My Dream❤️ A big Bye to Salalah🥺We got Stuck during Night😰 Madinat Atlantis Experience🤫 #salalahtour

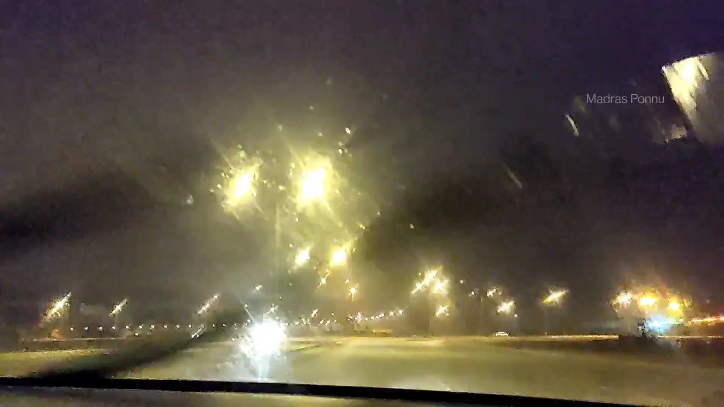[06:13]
இல்லை நாங்கள் எங்கன்னா ஸ்பாட் போனால் மழை வரும்ன்ட்டு இப்போ மதினாத் போய்கிட்டு இருக்கோம். ஆனா நல்ல மழை வர ஆரம்பிச்சிருச்சு.
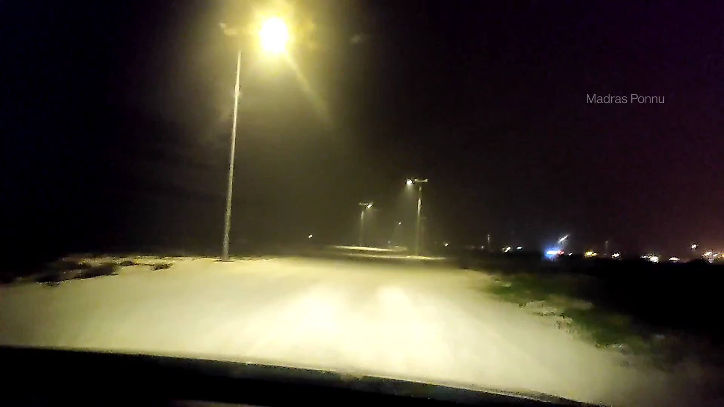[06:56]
அங்கே மழை பெஞ்சிட்ருக்கு, இங்கே மழை பெய்யல. ஸோ நாங்கள் ஃபைனலி ரீச் ஆகிட்டோம்.